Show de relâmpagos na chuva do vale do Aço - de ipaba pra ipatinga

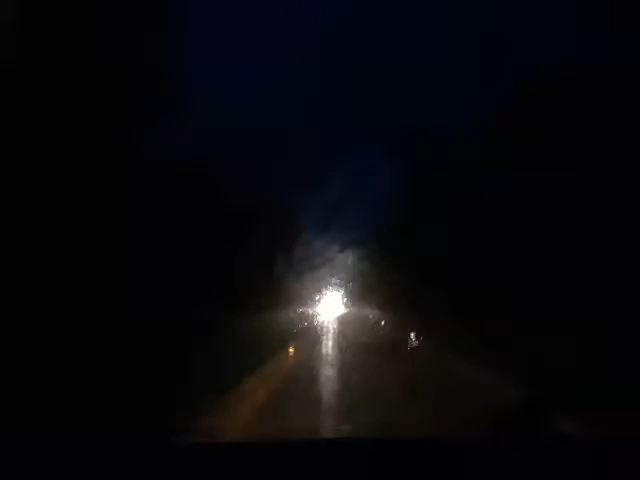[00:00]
Olá amigos da TV do Povo, nós queremos mostrar pra você a chuva que está acontecendo nesse 3 de março 2018 3 de março 2018, nós estamos vindo, o sentido aqui é sentido Ipaba pra Ipatinga Olha os relâmpagos, olha os relâmpagos que nós estamos pegando Cada relâmpago bonito que nós estamos mostrando pra você Então você que está em casa assistindo a gente,